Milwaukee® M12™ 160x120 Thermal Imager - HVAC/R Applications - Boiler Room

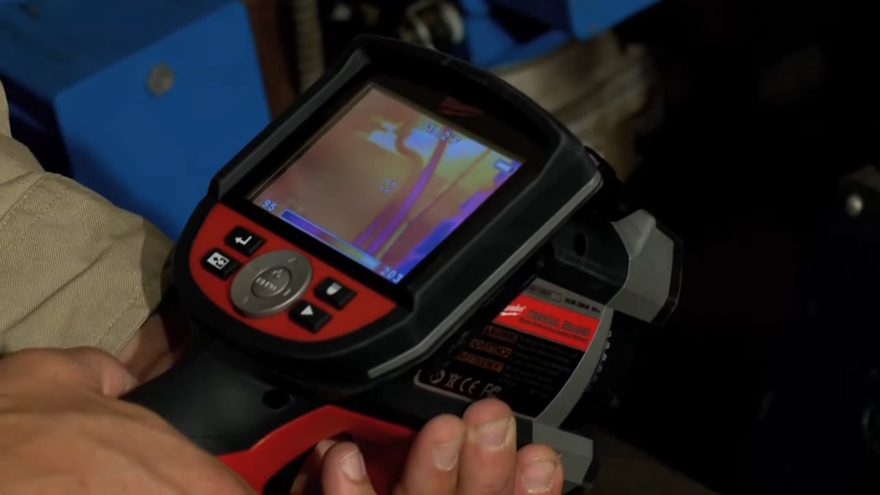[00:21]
Check the burner motor for temperature. If the burner motor had some issues I would see that.
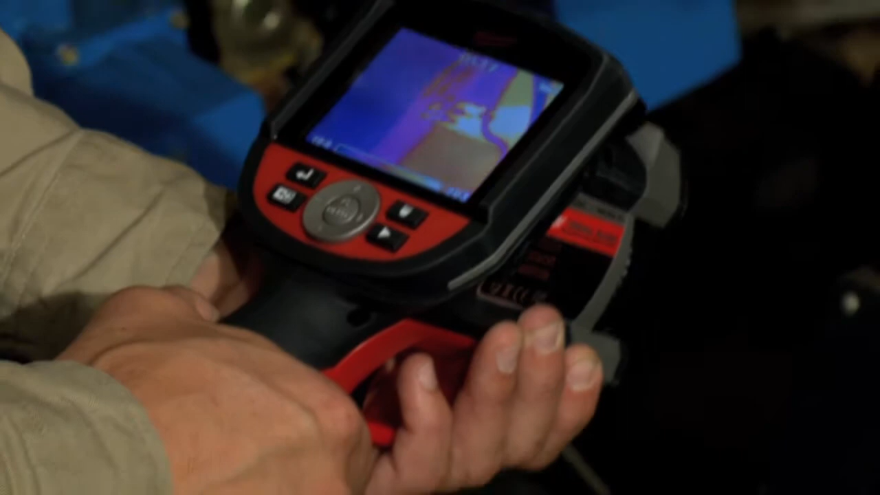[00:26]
This one looks fine. Although what I am seeing on the front of the burner,
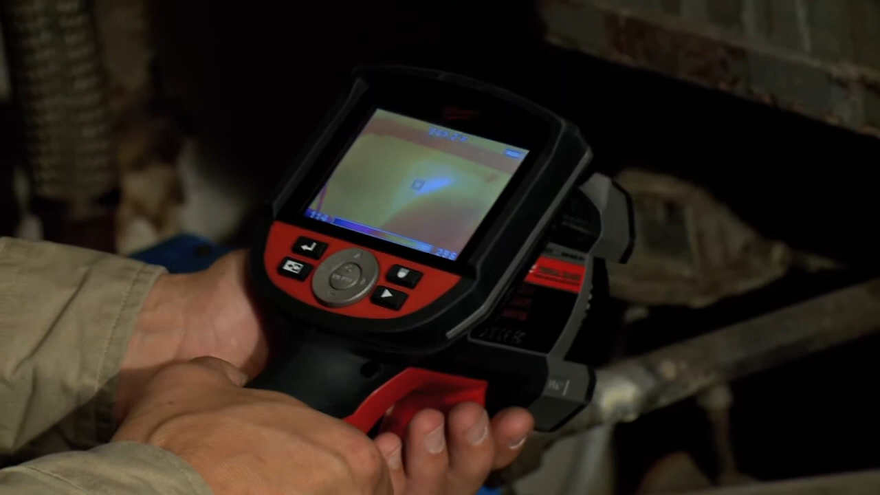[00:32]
the nose cone of the burner, I'm seeing a hot spot.
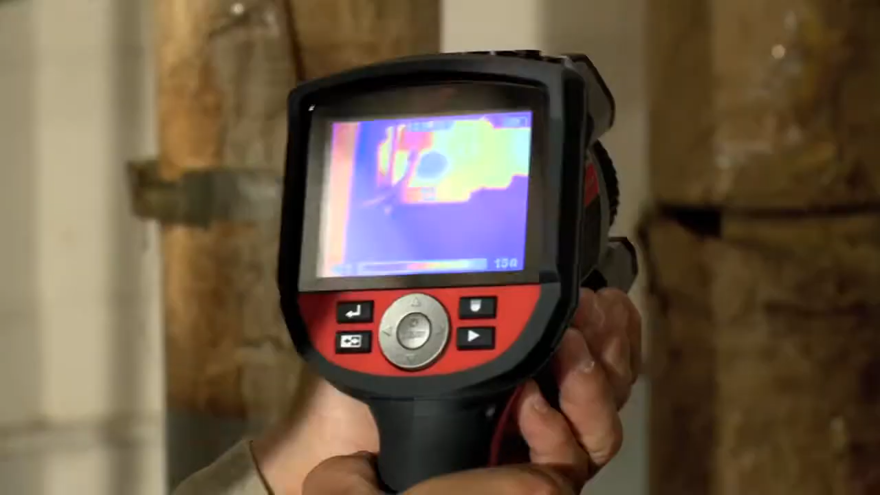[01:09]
I can look at my heating pump motor. I can look at my bearing assembly.
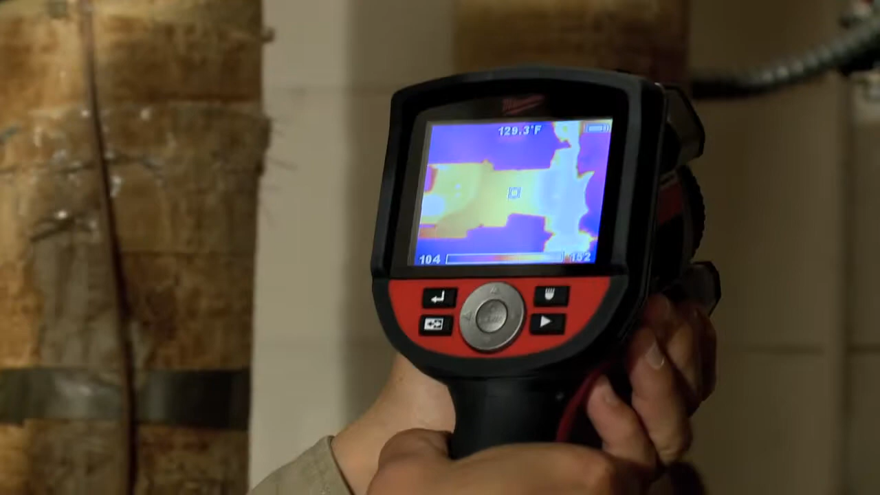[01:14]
On screen: spot 129.3°F
I can come down and there's also some more pumps on the ground that I can look at.
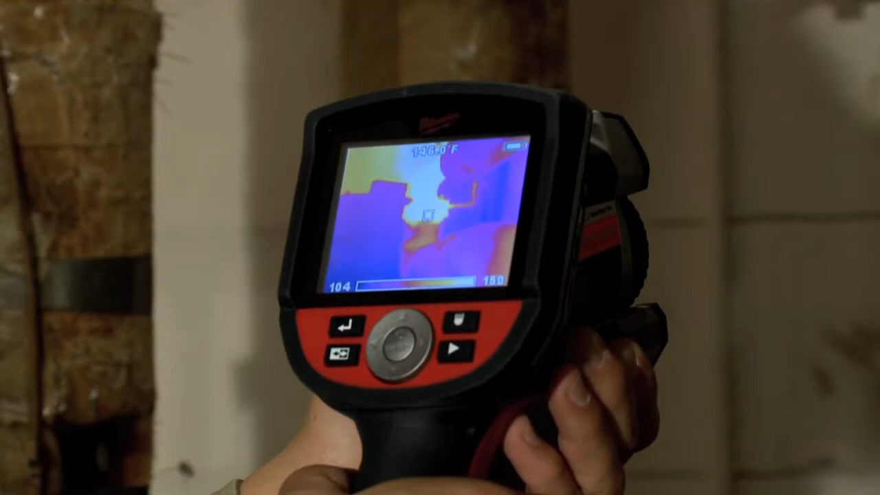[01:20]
This gives me a brief overview of my heating system in the boiler room.